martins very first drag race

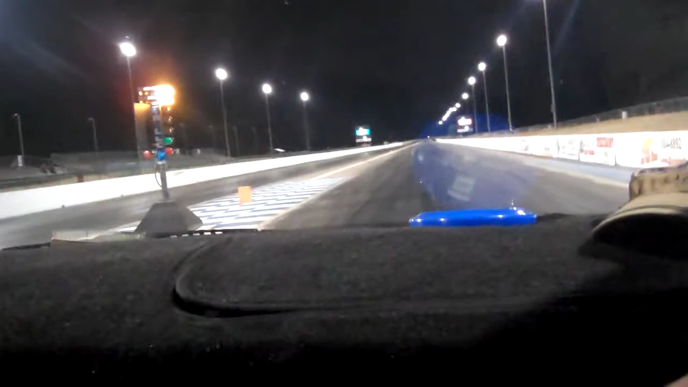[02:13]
Right there, stop. Now you can let off your brake, you're in first gear. Okay, you got another car coming, so you're gonna wait for him. He'll stage up like you are, and whenever the lights start going, it's gonna go yellow, yellow, yellow, green. So on that last yellow, when it lights up, hit it. On that last yellow. And I'll say it too. Don't worry about that car. Don't even worry about him. You're not racing him. You're racing yourself. Of course I'm racing myself.